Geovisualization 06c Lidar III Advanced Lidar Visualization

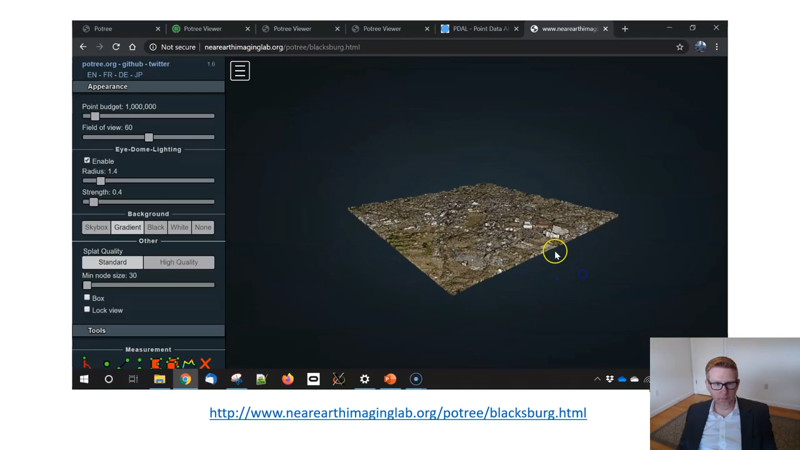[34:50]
This is an example of Poetry uploaded to my labs server. So you're welcome to check this out. This is at near-earthimaginglab.org slash poetry slash blacksburg dot html. So this is the same tile we've been working with.
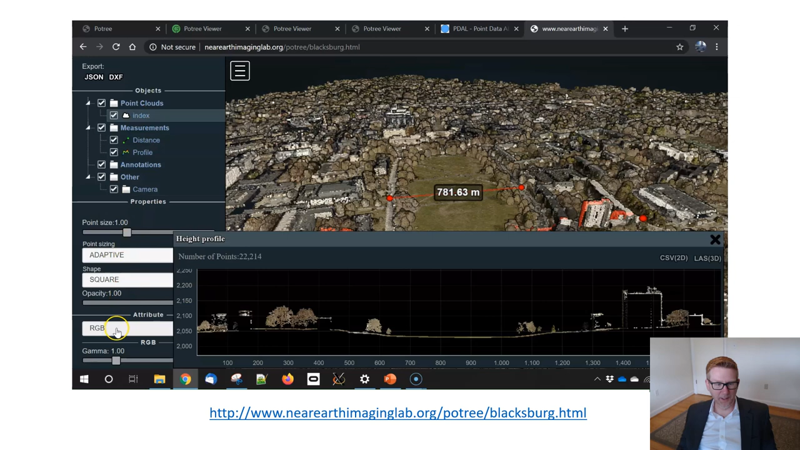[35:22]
You can change that to RGB or sorry you can change that to elevation if you want to bring out some detail there which I think is even cooler looking. So really really fun ways of just quickly visualizing places. It's a it's a really it's a really fun way to experience the LiDAR point cloud. You can turn on and off classifications. So if your data has been classified as this one has then then you can you can switch that on and off as well.